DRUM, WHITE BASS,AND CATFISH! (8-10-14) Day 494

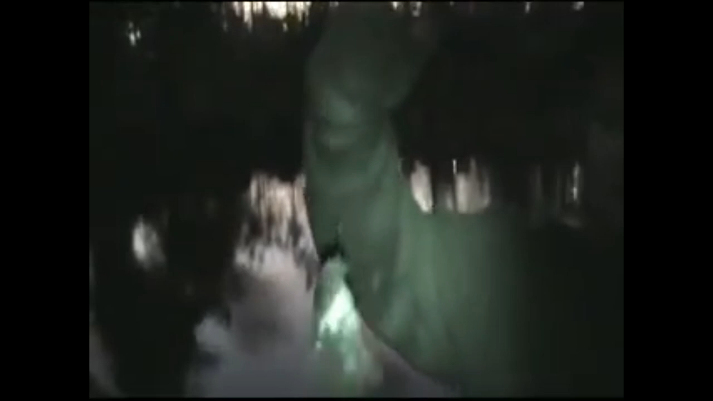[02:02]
Look at that. Another freshwater drum.
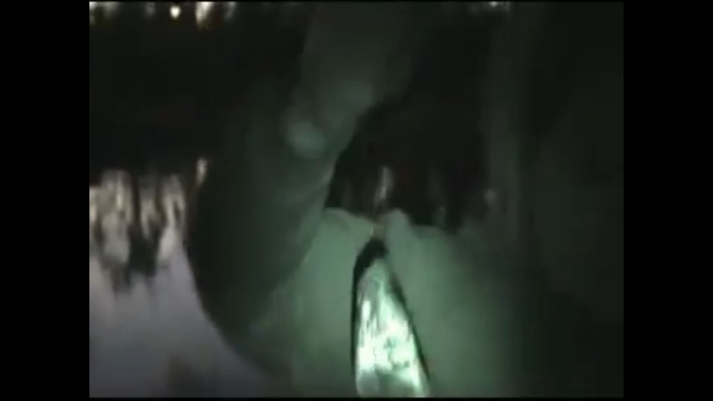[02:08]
They're definitely biting tonight, dude. All right, guys. Number four. Let's see what we got.
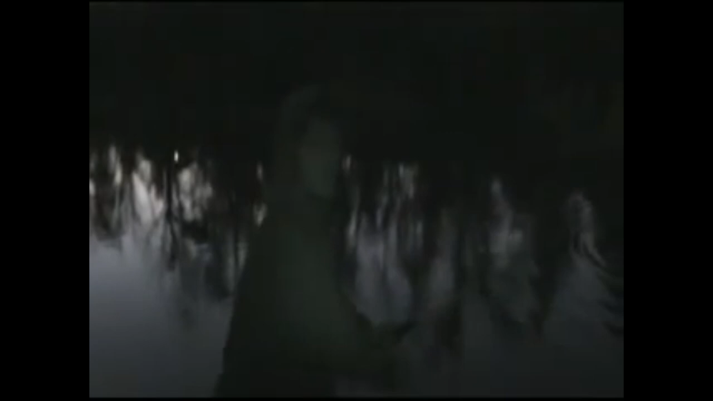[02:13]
Striped bass.
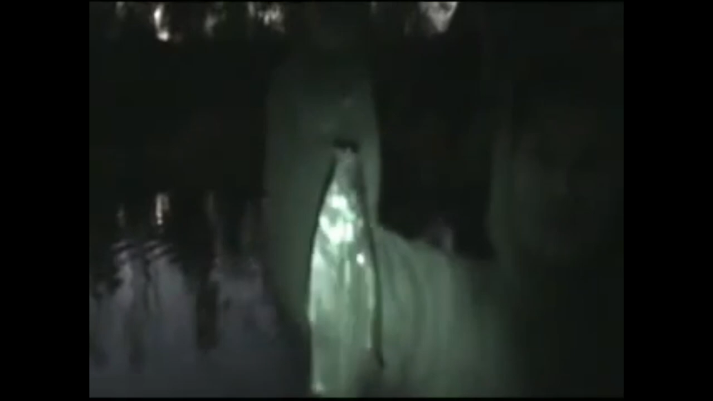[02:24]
They're small, but they're picking up. That's for sure. If he has something, then that makes five for him and zero for me.
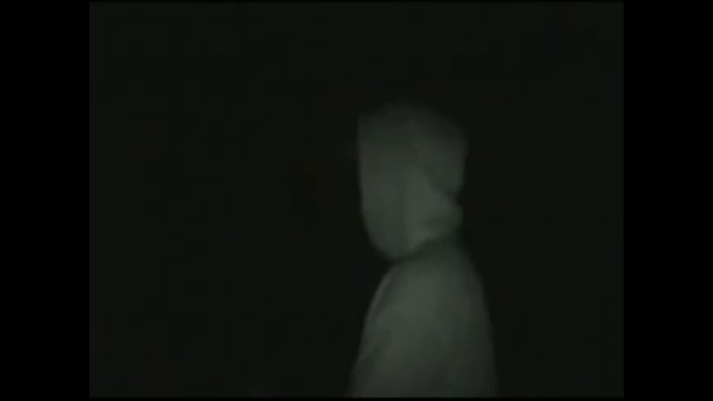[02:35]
And that does not please me at all.
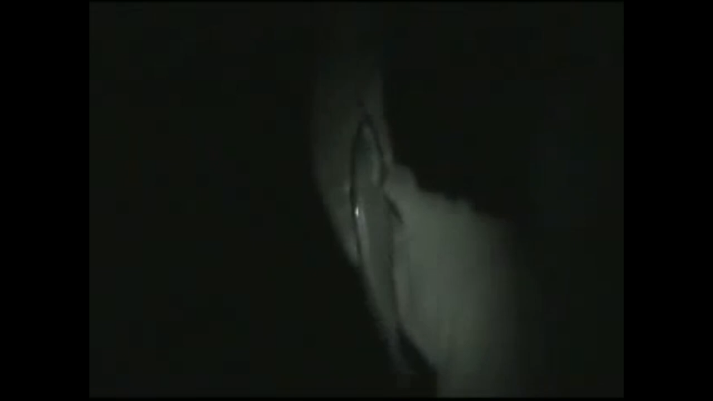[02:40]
Another freshwater drum. Good size one, though.